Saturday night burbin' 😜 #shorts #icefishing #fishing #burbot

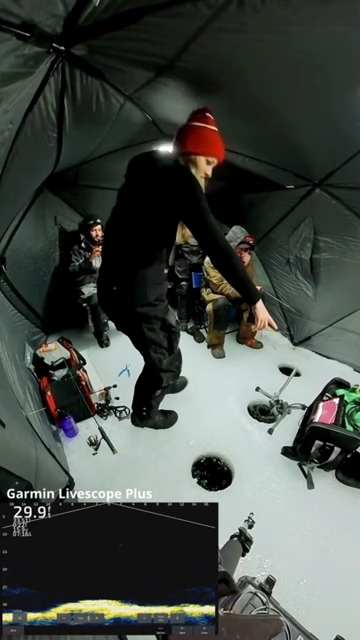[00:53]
slimy oh there it goes swimming down yeah that's so cool